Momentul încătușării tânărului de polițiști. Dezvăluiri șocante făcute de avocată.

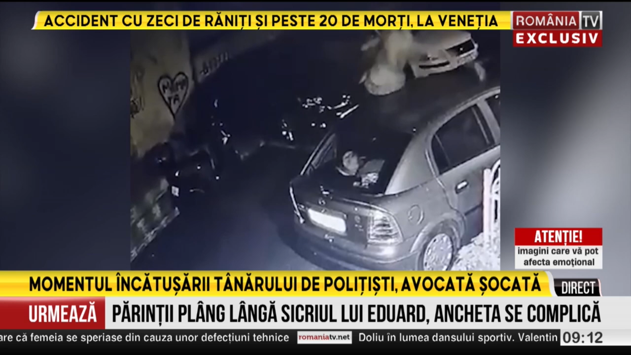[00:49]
Ancheta continua în cazul morții suspecte a lui Eduard, tânărul de 30 de ani care s-a stins din viață după ce a fost bătut de polițiști.